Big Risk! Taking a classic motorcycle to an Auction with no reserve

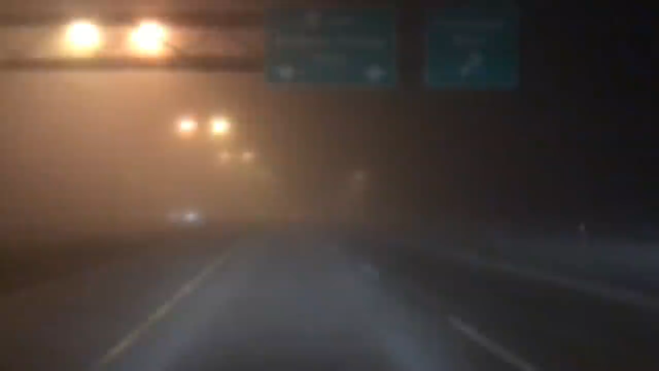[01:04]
and I probably should have checked the weather before I left because we had super thick fog now this is in the city driving out of town I can only hope that things get better once I get out of the highway well let's go find out and no things did not get any better on the highway in fact they got way
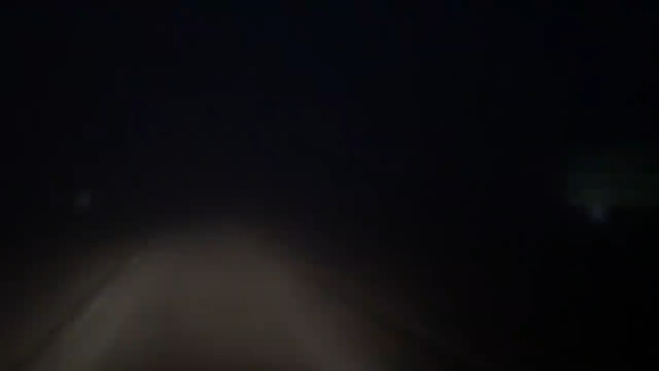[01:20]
worse visibility was maybe 20 feet really tough to see and it was like this for the first hour and a half of the journey this was my view out the front window not the greatest view but moments like these you just press on and keep driving so I'm gonna move forward and get to my destination so thankfully the fog has lifted the Sun is starting to come up and I'm about halfway